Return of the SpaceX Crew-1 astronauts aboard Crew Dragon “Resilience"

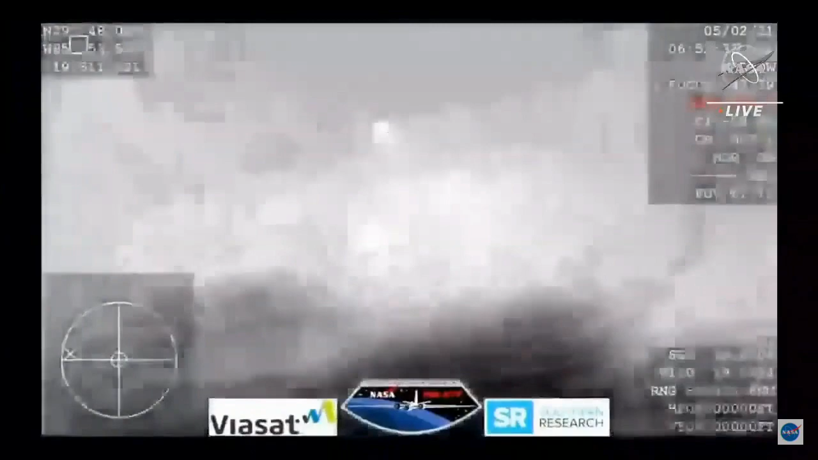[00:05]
We are expecting them to deploy any minute now.
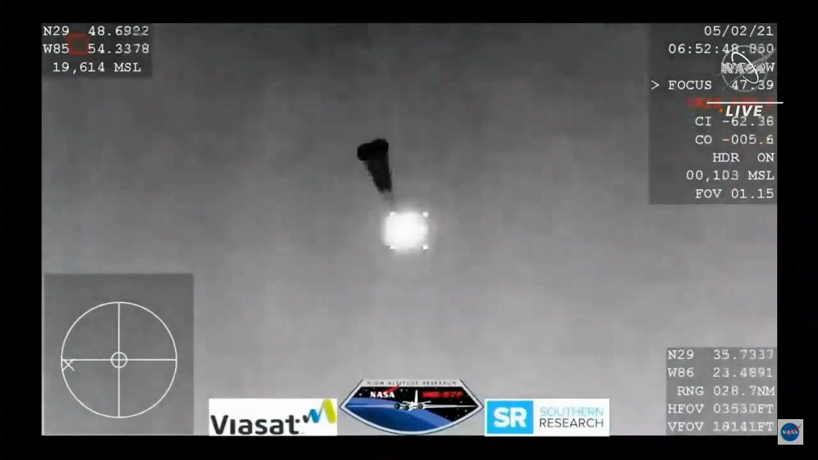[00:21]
SpaceX from Resilience, we show good drogues. SpaceX copies and concurs nominal descent right on two drogues. Continuing to hear good news after good news. Two drogue chutes have deployed.
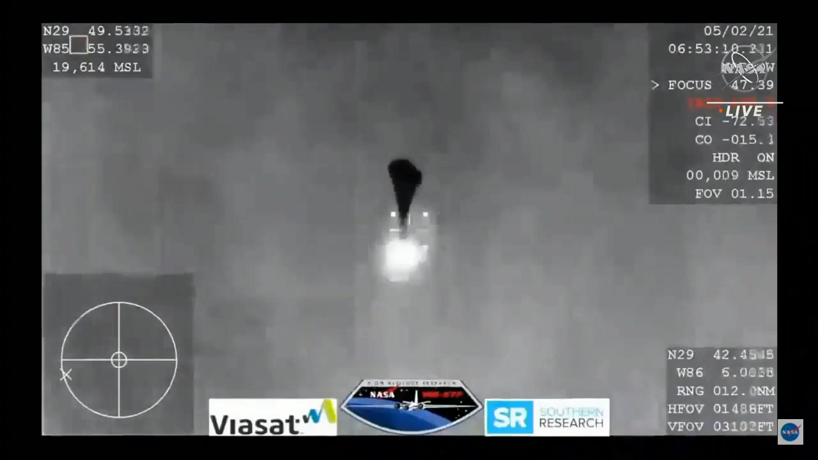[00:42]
Everything looks nominal and we're slowing the Dragon vehicle down. We are expecting the four main chutes to deploy within the next minute.
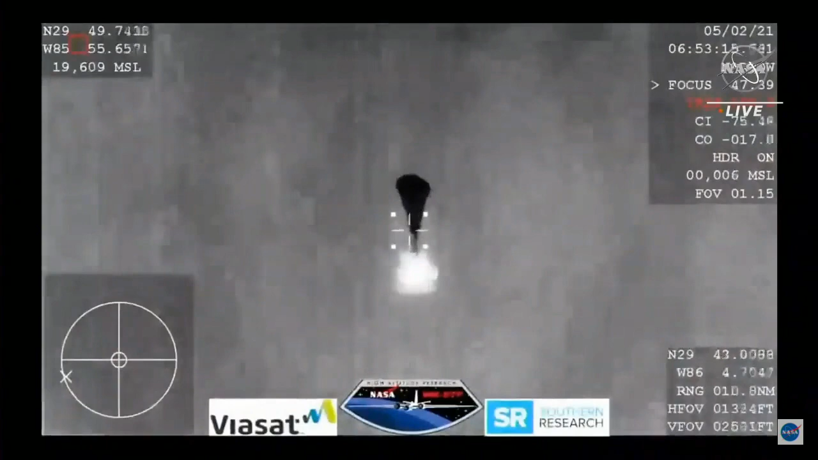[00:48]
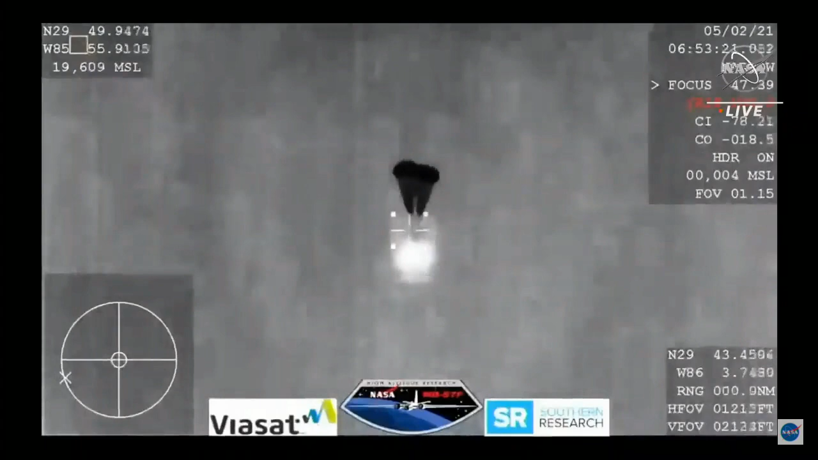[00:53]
And those four drogue chutes. Oh, you can see them being pulled out now.
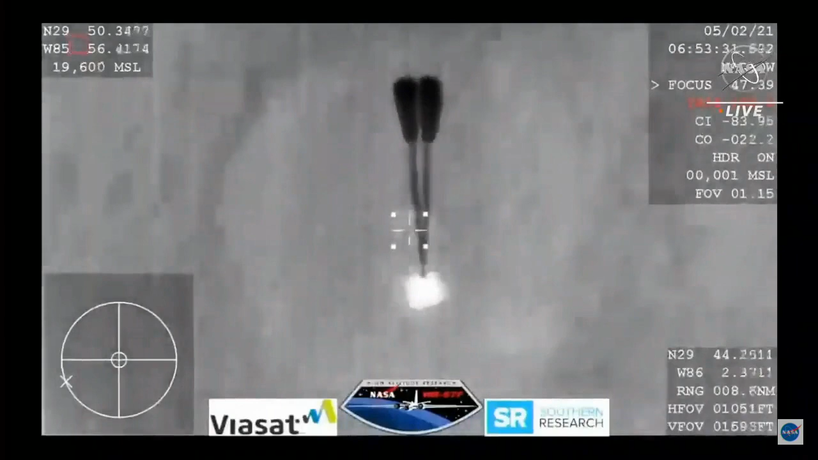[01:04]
Visual on four mains. And Resilience copies and we see a nominal descent rate. SpaceX copies and concurs nominal descent right.
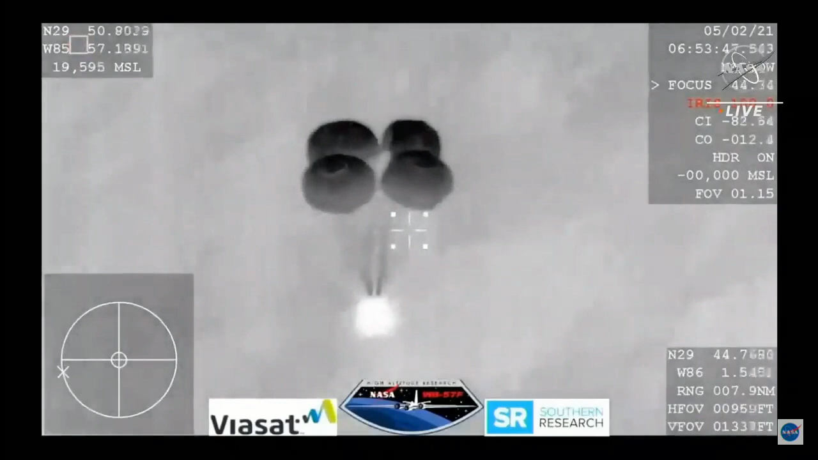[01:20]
And this view coming from the WB-57. Very clear image of those four main parachutes. Slowing the vehicle down to what will be about 16 miles per hour prior to splashdown. Just off the coast of Panama City, Florida. If it were daylight, we would have an image of those four beautiful parachutes being orange and white.
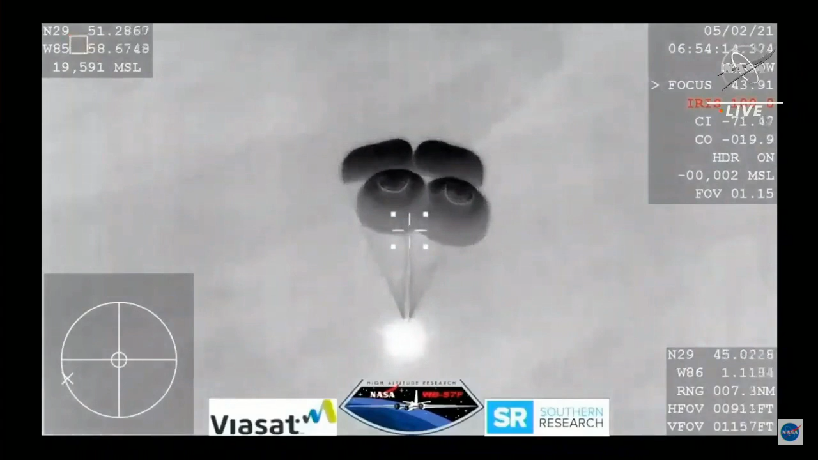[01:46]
And still getting these incredible views. Even though we are in a nighttime splashdown.
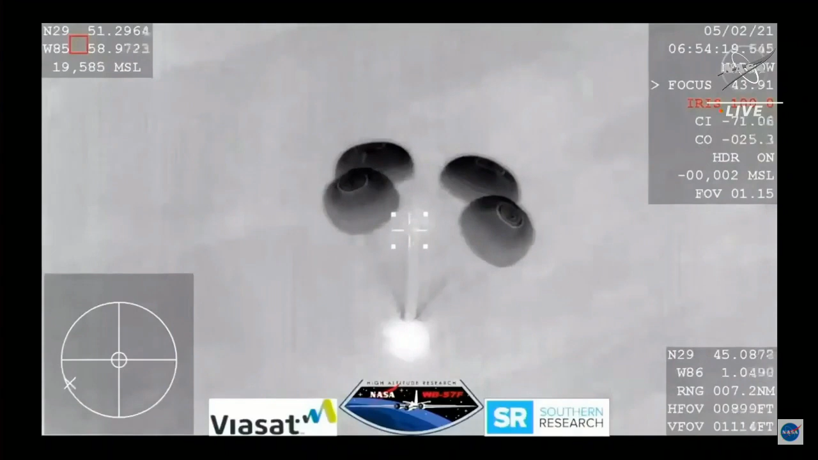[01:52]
So we are waiting for visuals of splashdown.
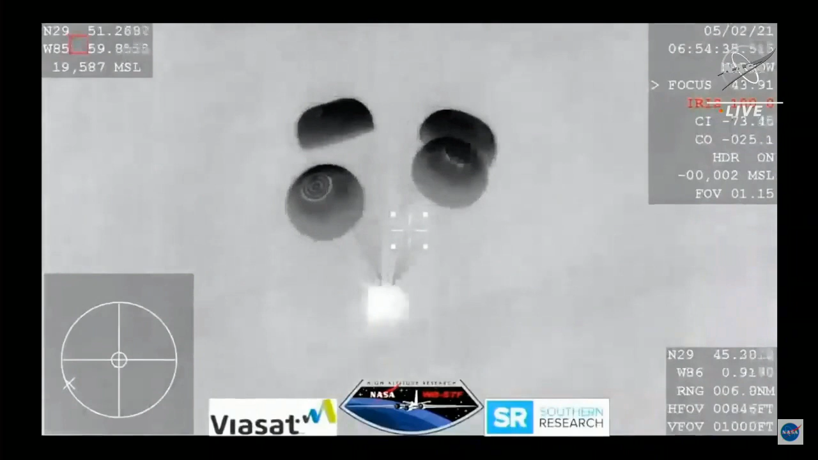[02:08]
Nine of which were carried out by flight proven Dragon spacecrafts.
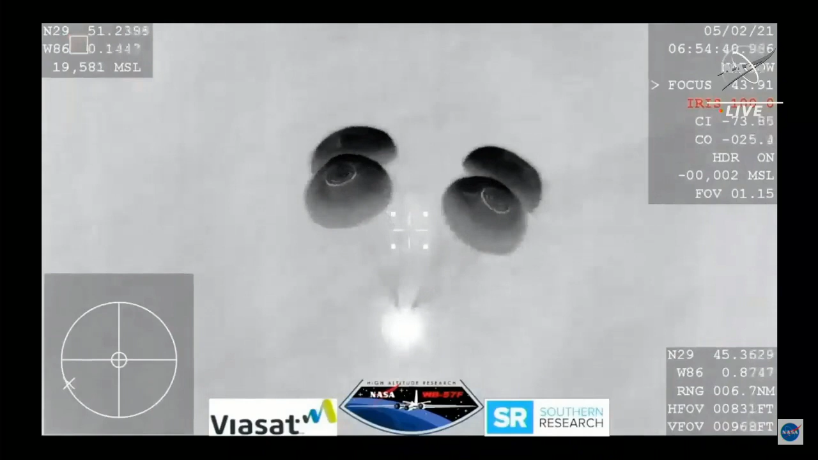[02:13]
Space hide you broken, but we show you just under 800 meters.
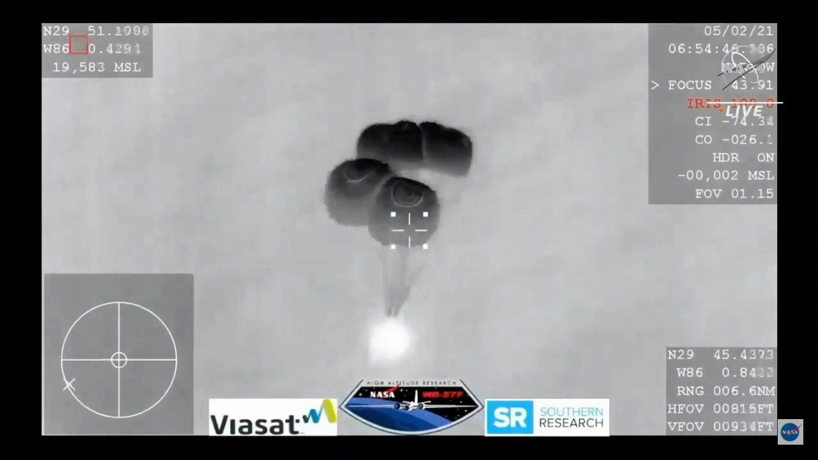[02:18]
Still good descent, right?
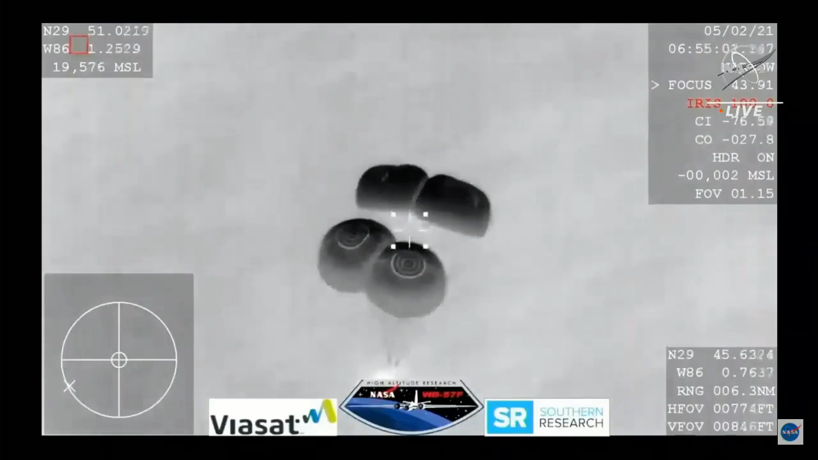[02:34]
And 600 meters. And we're showing 10 meters per second on the descent rate.
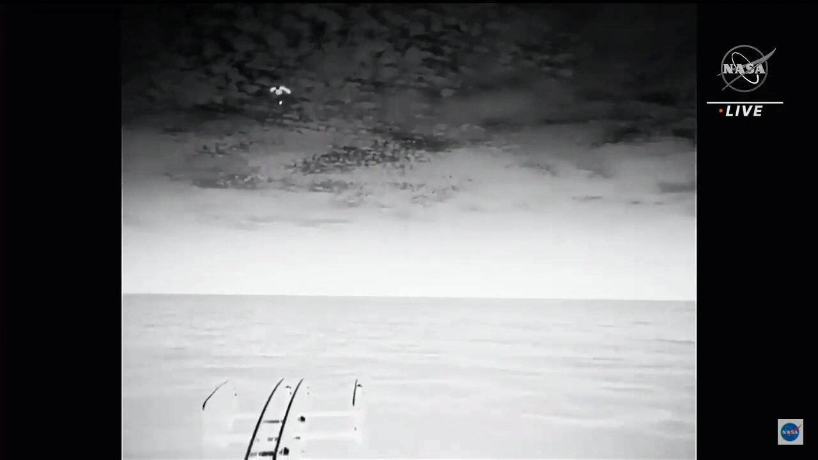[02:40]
A little higher than that. SpaceX copies. And what a view we have here. Even though it's nighttime,
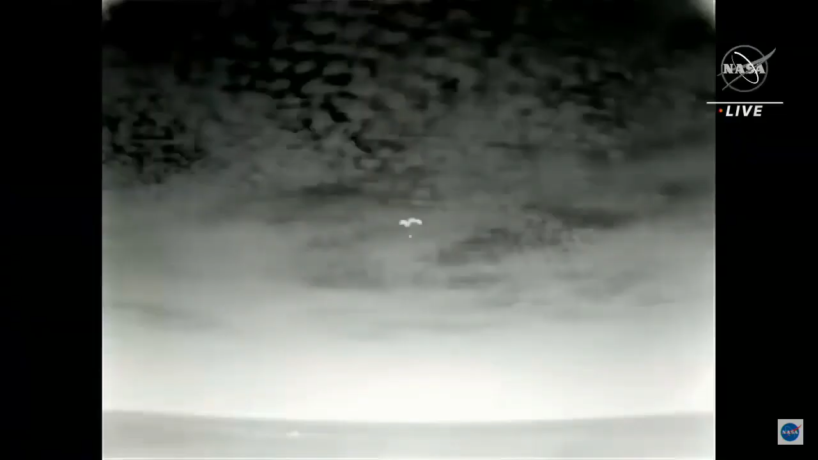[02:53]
we have some great visuals of Dragon there with his four main chutes deployed. Slowly coming back to Earth. Splashdown is scheduled for just a few minutes from now.